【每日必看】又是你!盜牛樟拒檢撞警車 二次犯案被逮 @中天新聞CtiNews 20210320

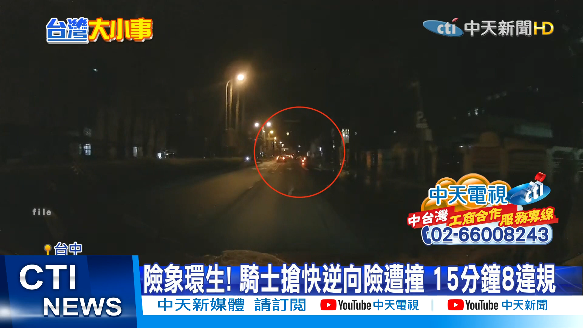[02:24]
银色轿车高速超车往外车道偏移突然撞击女骑士还往前行驶100米才停下女子急救后人无力回天这是7号凌晨发生的死亡车祸遭民众指控该路段的违规事件时常上演